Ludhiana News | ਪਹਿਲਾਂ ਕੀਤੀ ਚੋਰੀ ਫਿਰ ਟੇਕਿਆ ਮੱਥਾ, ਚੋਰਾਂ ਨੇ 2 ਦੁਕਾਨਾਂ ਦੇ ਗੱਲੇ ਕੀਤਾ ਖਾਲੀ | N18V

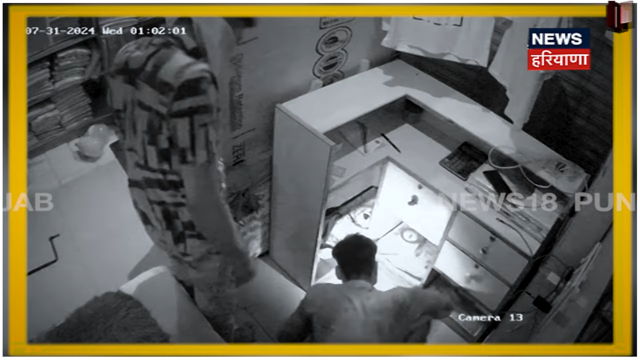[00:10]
पहला कीती चोरी ते फिर टेक्या मत्था कांदे चे सन लगा के दो दुकाना दे गले करते खाली सिसीटीवी कैमरे दे वेचर कैद होई चोर तदाजे के चोरा दे वलो